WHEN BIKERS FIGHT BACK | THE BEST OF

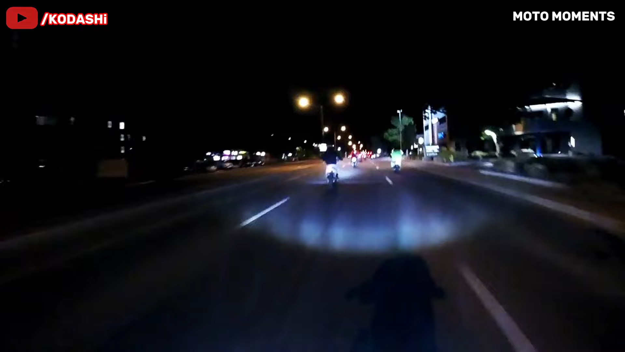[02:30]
Reckless driver tried to overtake a group of bikers. Ended up hitting one of them and smashed his own mirror. This situation quickly escalated when they all pulled onto the nearest parking lot.